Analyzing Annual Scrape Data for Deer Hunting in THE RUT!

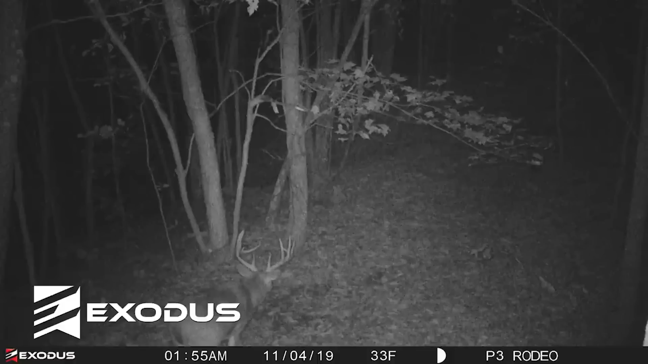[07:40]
So November 4th is really the first time a truly big deer shows up on camera. Again, 2:00 in the morning. Again, that same deer comes back November 8th, 8:30 p.m.
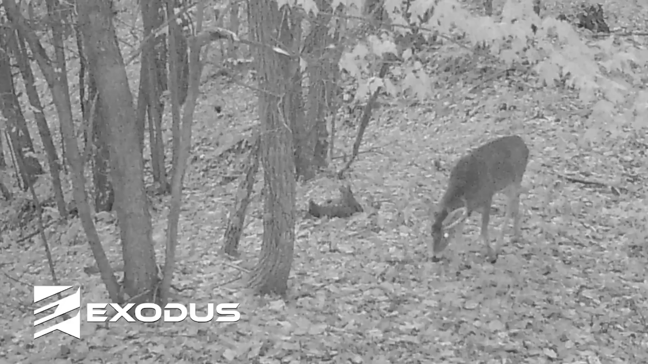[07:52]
So we're getting a little closer to daylight. November 9th, we again have daylight activity.